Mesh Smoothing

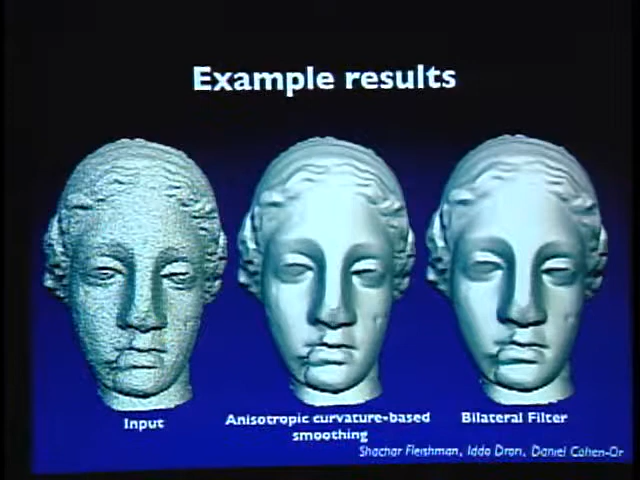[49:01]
You can study these quite a bit, actually, and find features, or when I say features, I mean kind of visual features, not feature vectors, of course, that are preserved in one or the other, or both. And kind of compare the two that way. So curvature-based methods are kind of in vogue these days because it has this property that that you can robustly and accurately